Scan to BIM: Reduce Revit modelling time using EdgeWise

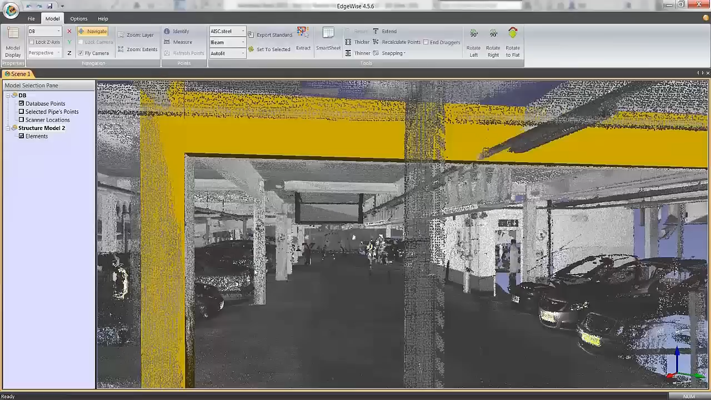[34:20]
work both concrete and concrete columns and but we've also got steel I beam as well so this time there isn't just to be clear there isn't a
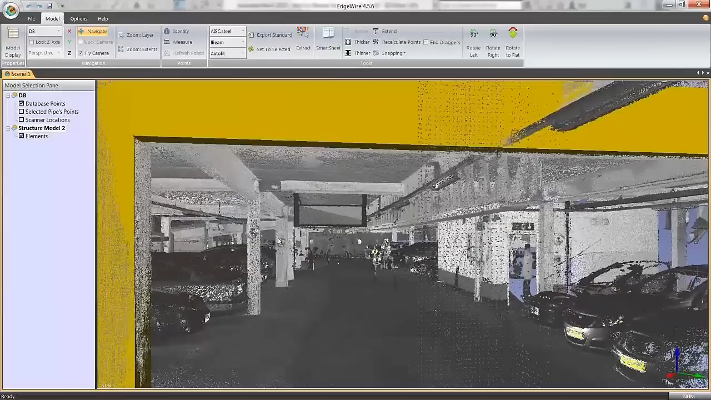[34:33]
object it doesn't automatically go and find all the I beams and columns for us in this case
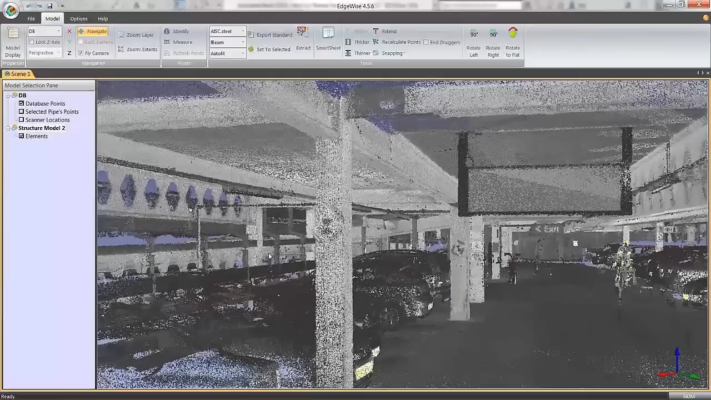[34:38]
but we can a bit like the piping extract tool and have it automatically extract that information
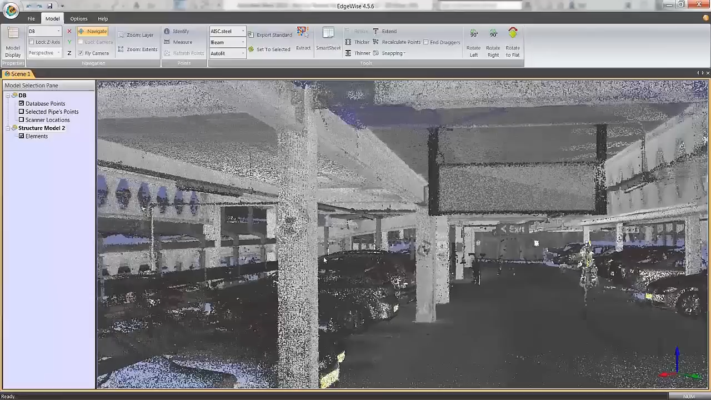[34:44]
so I'm just going to come to I don't know we'll try we'll
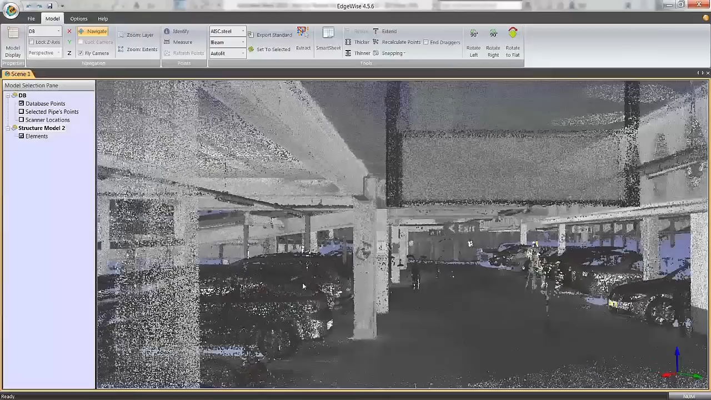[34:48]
try this column here I'm just going to come to this I'm just going to go and say what I'm after is a metric concrete and it's a rectangular shape and I want it to automatically
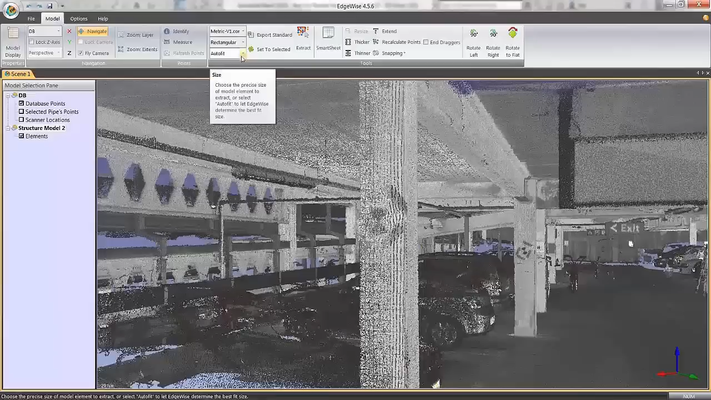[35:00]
find the size for me and a bit like the previous tool that I used I'm just going to draw a box around the general area of the column and it
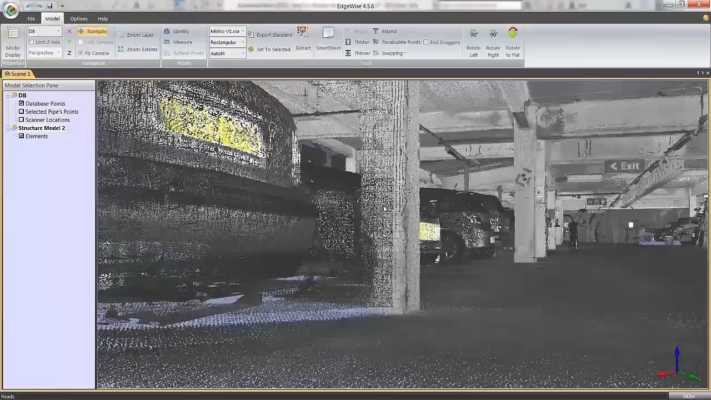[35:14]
finds it simple as that finds it and it sizes it and we can just use our pull arrows to pull it to the correct height
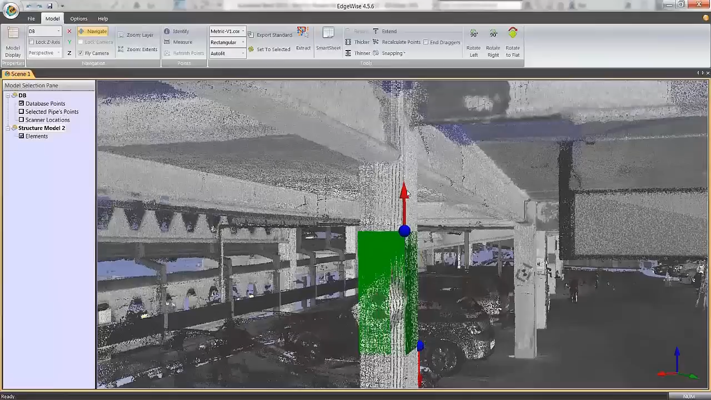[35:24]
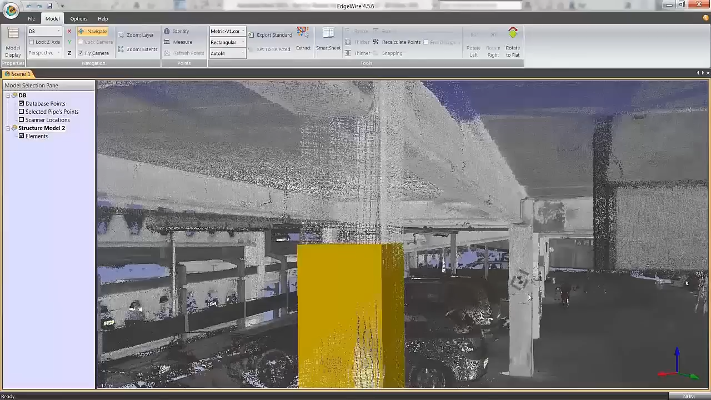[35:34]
okay and then I'll come across here and I'll
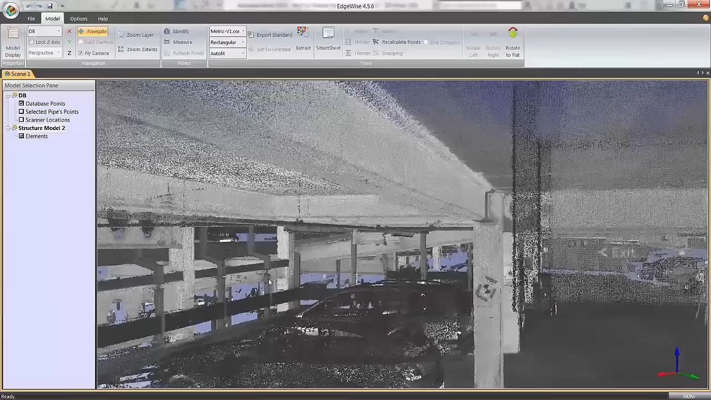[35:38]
take this up at the top here so this time I want a I'm working with UK steel and it's an I beam in shape but you can also have channels and angles and edgewise has the UK steel library built into it the chorus blue book so I'm just going to go to extract here
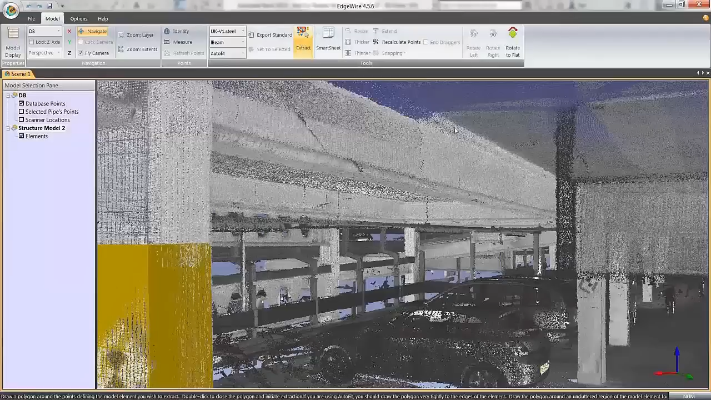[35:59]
and I'm just going to go and grab a general box over the area I think I might have missed that let me just I might have to try that one again double
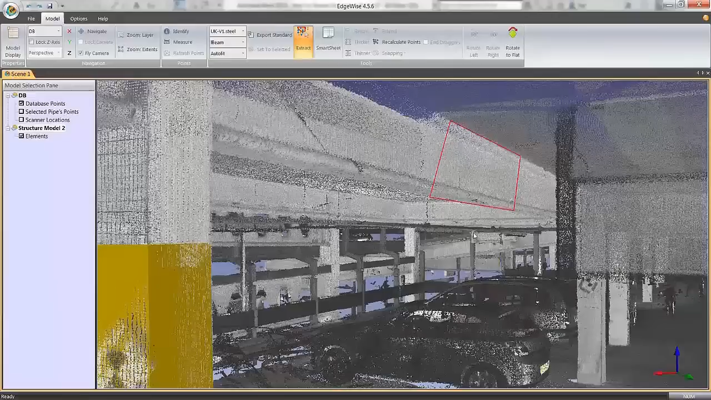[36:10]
click no it got it see even when I think it's gonna miss it it still gets so so
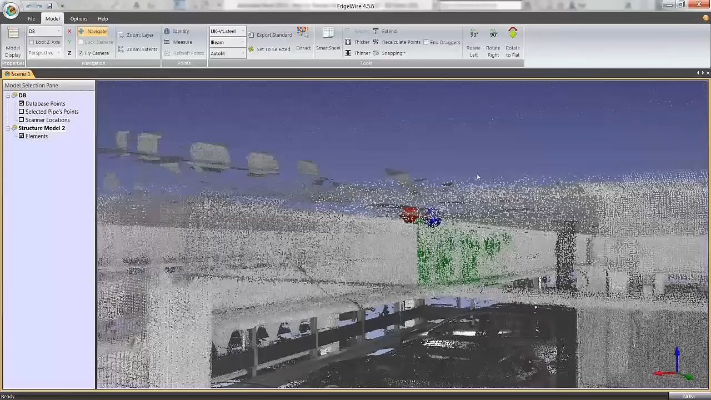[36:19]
the so you can see now that it's
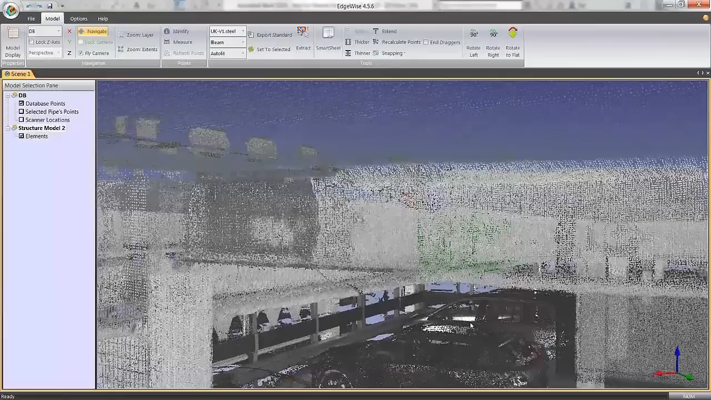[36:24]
found that pretty pretty pretty
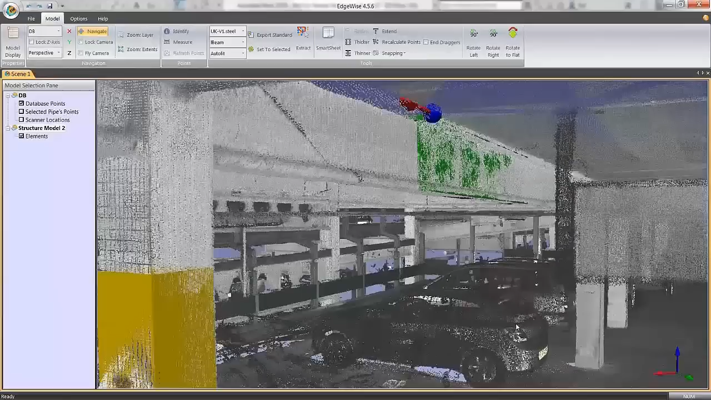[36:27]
quickly well I too there's another little function here I'm just going to press the F key on my keyboard and that basically
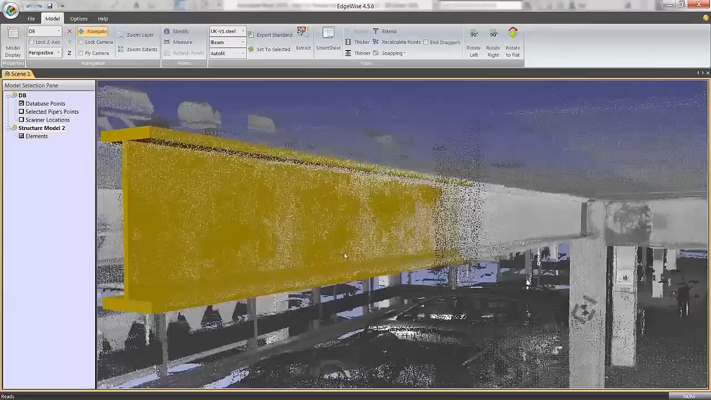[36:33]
one
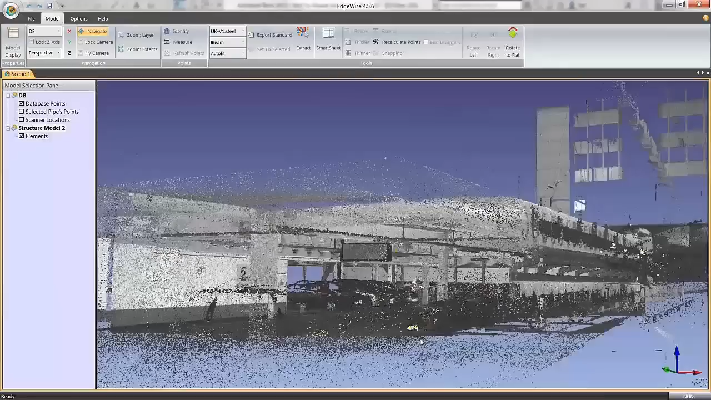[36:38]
of the things Revit
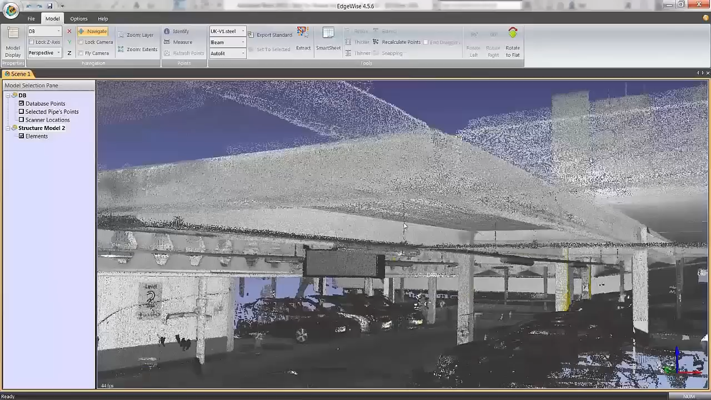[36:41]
users will find is that the the zoom in and out buttons are slightly different to the Revit software so my small size brain I have unfortunately seems to carry on trying to use a Revit commands in the edgewise software and then wondering why they don't work and so the so that's why I'm struggling with my navigation sometimes and the but you can see it does a very very quick and very easy extraction of those particular elements it really is just drawing crossing boxes over
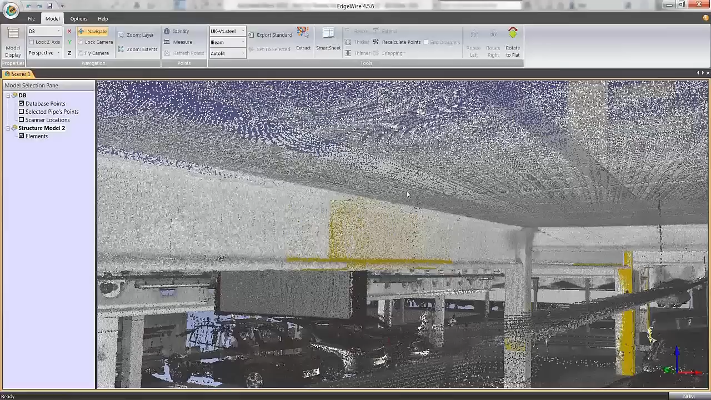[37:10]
and and it goes and looks at those points and says okay that is that size of beam again we can use
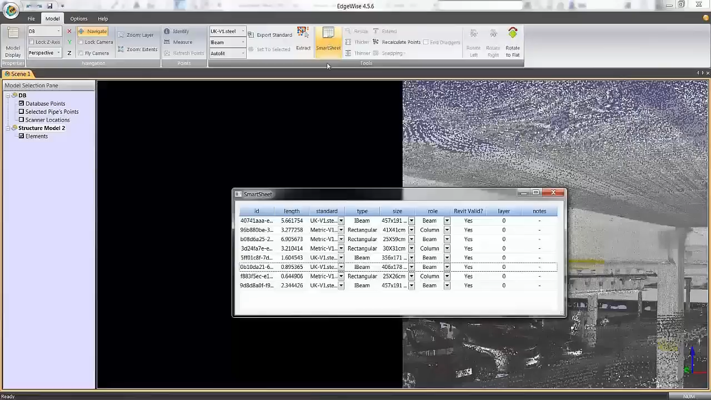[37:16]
our smart sheet technology and if I click on one of these it shows me the it shows me the beam and that's the rectangular columns again and we can say you know if we want to that that is a you
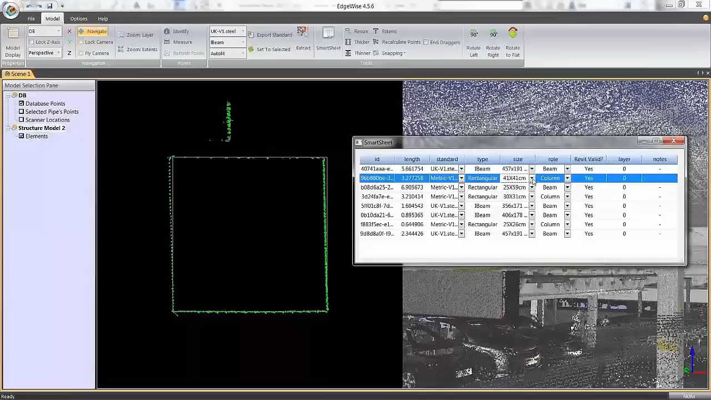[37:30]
know we can increase those sizes if we want to it does it does check and the that the beam size is available to us in Revit and you can see there that it says Revit valid and at the moment they're all on yes which basically means that it's decided that the is a valid size within the Revit software and that is going to be happy to export those to us and to be honest I've not had a valid no yet so and so it's pretty comprehensive in terms of its database but there's perhaps a couple of niche scenarios that that might
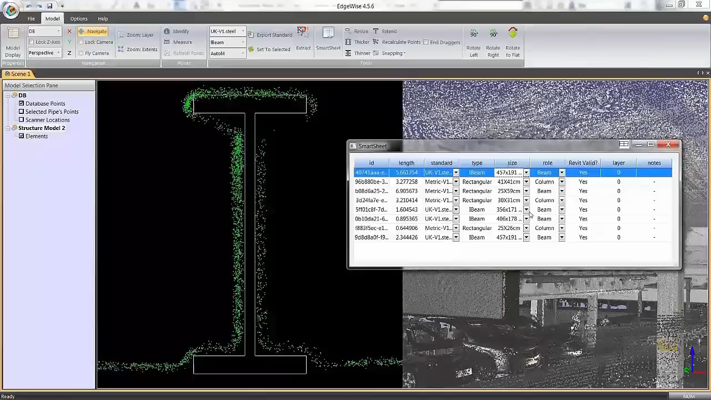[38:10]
happen and so but at least the software tells you that there's going to be an issue with that process before and before it does it again because if it's if it's got the size slightly wrong or it's it's misaligned it's later on perhaps you think again it's a false result like what we had in the pipe in a second ago you can just come in here when the smart sheets just tweak the size of it and change it to however you want and just increase and decrease those sizes in whatever way you wish